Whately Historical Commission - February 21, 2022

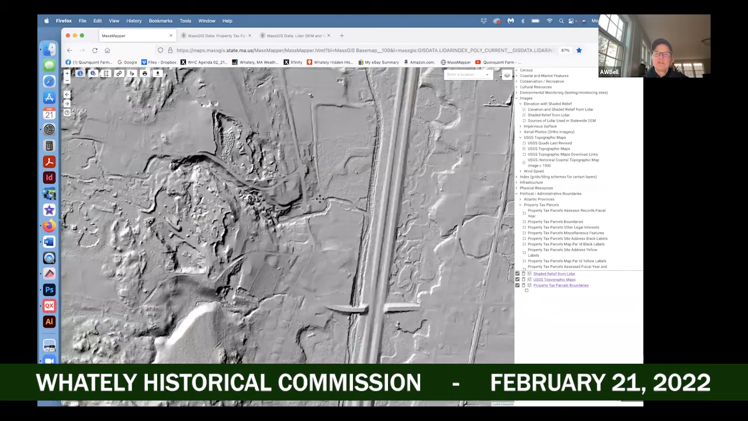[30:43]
Yeah. Here's where Westbrook was rerouted. You know, when they put 91 in, they rerouted the stream, but you can see on the other side where the stream used to go. Let me back up and just, Judy, you'll enjoy this. We were talking about Hopewell and the Straits. Yeah. This imaging so clearly shows where
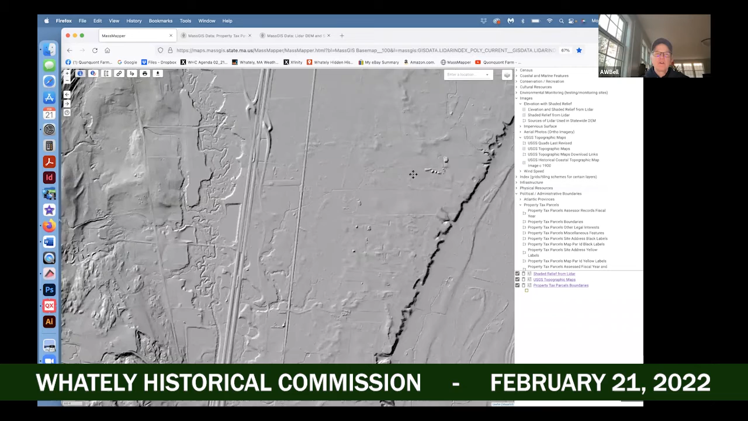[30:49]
the Straits. Where, yeah. Sorry. Here we go. Where Straits, so here's the river. Here's the overpass over 91 by the transfer station. Here's Bartlett's Corner and so forth down here. Here is this topographic. It's really an old river meander. This is Hopewell Hill, Donna. So yeah, I see. You're heading east to west. All of this rise was referred to as Hopewell Hill.
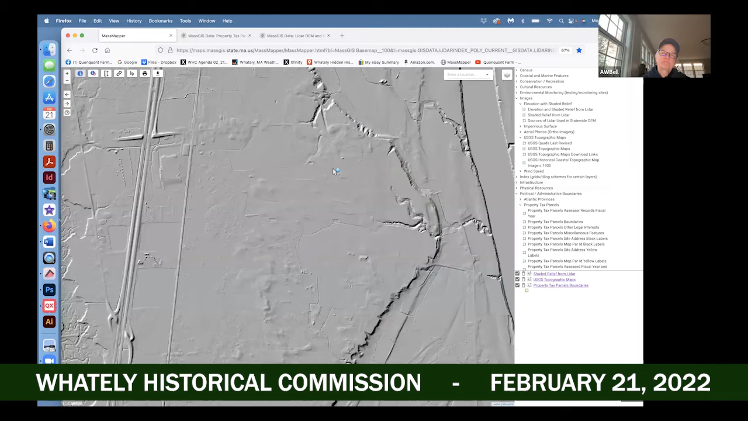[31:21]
So, you know, exploring this is pretty cool. And to me, it's just endlessly interesting. But I wanted to show you about the stone walls. So let's go back to just my neck of the woods because I know this pretty well. We're gonna look at, here's our apple orchard. Well, let's go. Here's North Street right here. Here's my house. Here's the apple orchard.
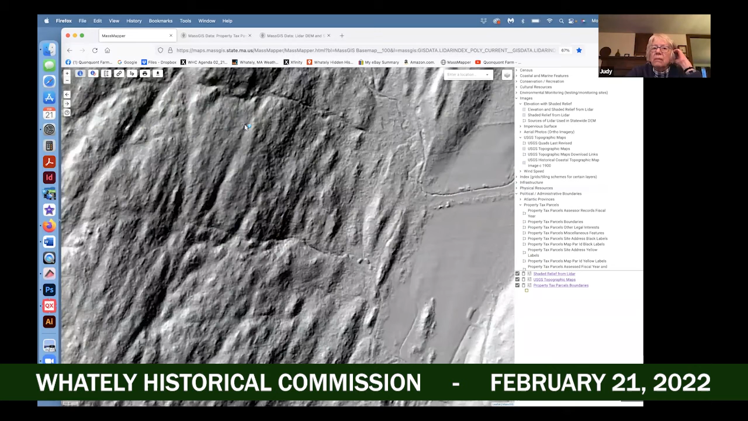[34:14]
But if we zoom in, even here, we can start to see really straight lines that are going over all of the topography. See, here's one here. Here's one here. We move north. Can you spot them? Here's one here. Mm-hmm. Yeah. They're really quite obvious, and these are even parallel, which is again even more man-made looking. So that's just to orient you to the two things I'm going to show you in this PDF. So let me switch to PDF I made right here.
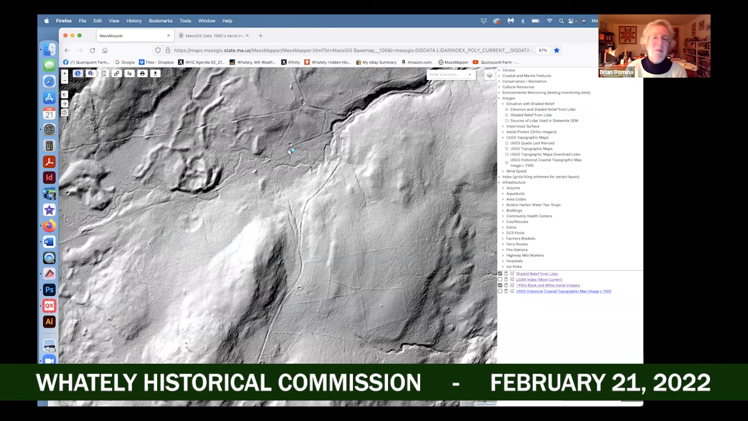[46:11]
But see how the cellar holes show up clearly as rectangular blips here, yeah, here. Yeah. You can, and here we go out north. So it's really fun to look around. All this esker action, cool. This is glacier deposits here, making these little vermiculate forms. That's the glacier at work. So that's my little 1 minute tutorial on LIDAR and how it's useful. Well, thank you for discovering it. Yeah, I'm so sorry I have to go. Is there anything else important that I need to pitch in?
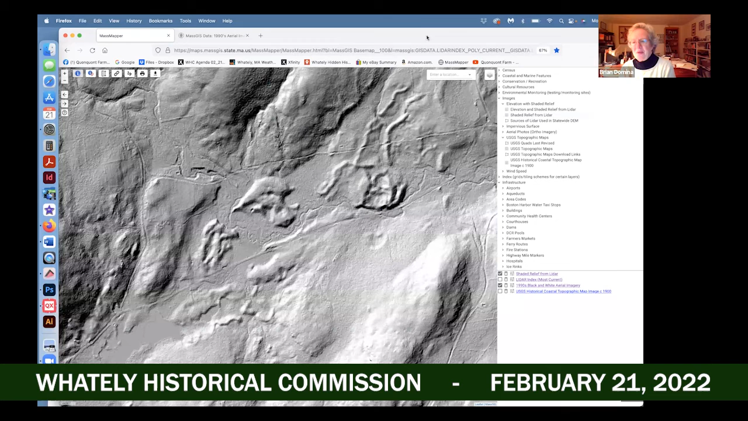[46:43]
I don't know. I don't think so. Do we have other business? Not for me. I think we could.
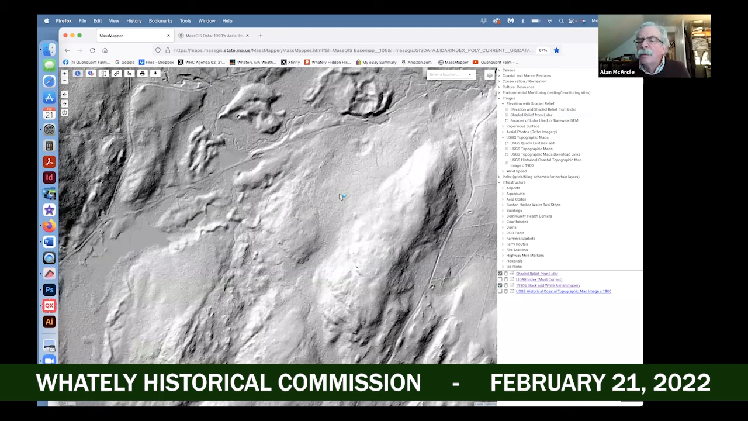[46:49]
One thing is, for the hidden history people, if you're talking about Joe Blow's house that used to be on, Straits Road somewhere, but we don't know quite where. It would be worth contemplating,
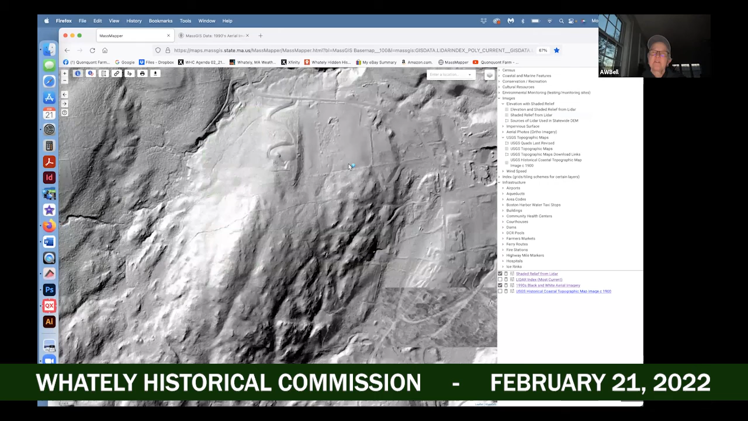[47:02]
going over to that section of town and looking at the house pads to see how they match up with the existing houses by just switching back and forth from, the modern aerial view to that.